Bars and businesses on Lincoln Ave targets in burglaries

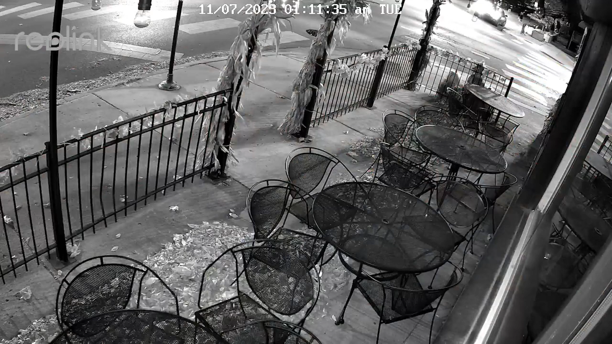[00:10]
Surveillance video showed how the suspects burglarized this establishment early this morning.
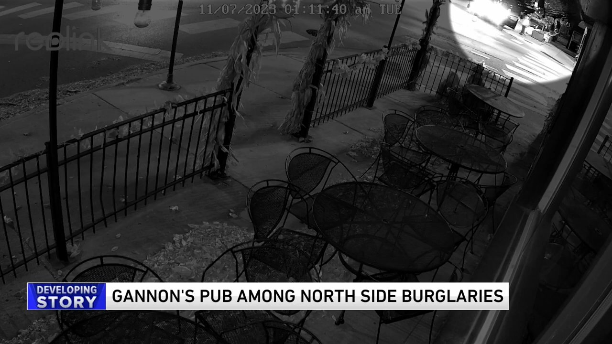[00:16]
You can see the car on the right side of your screen pulling up to the place.
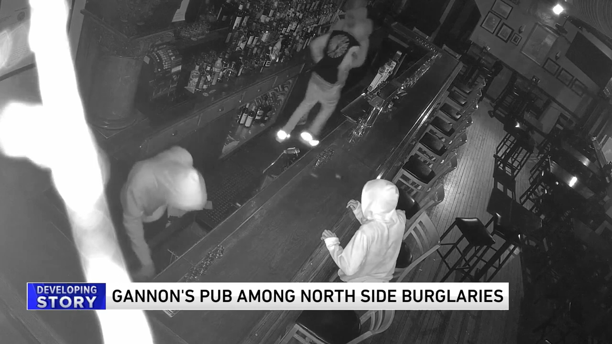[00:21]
Then the suspects used something to break the glass door. At some point, you can even see one of the suspects holding what appears to be a gun. Now, the owner's husband told us that he didn't notice anything was taken.